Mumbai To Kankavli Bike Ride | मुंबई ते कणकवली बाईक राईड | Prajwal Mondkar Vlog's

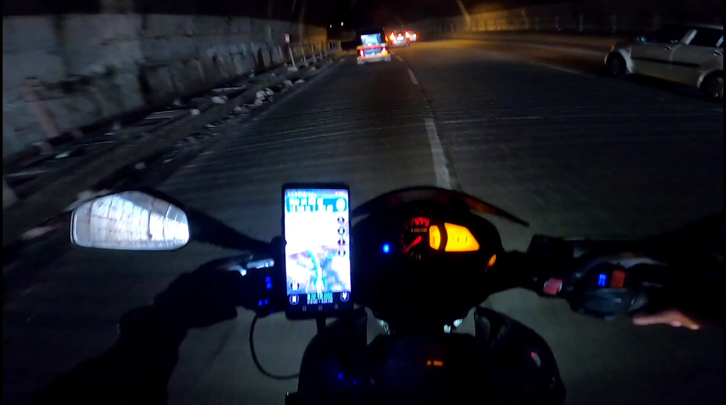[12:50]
काहीच दिसत नाही फॉगलाईट पण असं पाणी कम वाटतंय या बोगद्यात. बापरे एक नंबर यार एक नंबर.
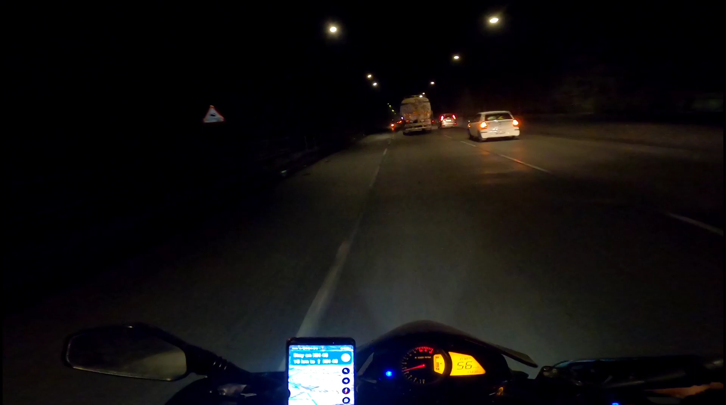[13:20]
नशीब या बोगद्यात खड्डे नाही आहेत. खड्डे असते तर दिसले पण नसते पटकन एवढा काळोख आहे. आणि वरून जी लाईट मारली आहे ती एकदम डीम मारली आहे. सही आहे पण डोळ्यांना खात नाही ती लाईट. एक ते चांगलं आहे. हॅझर्ड लाईट चालू करूया. झिक म्हणजे पाठच्याला समजेल.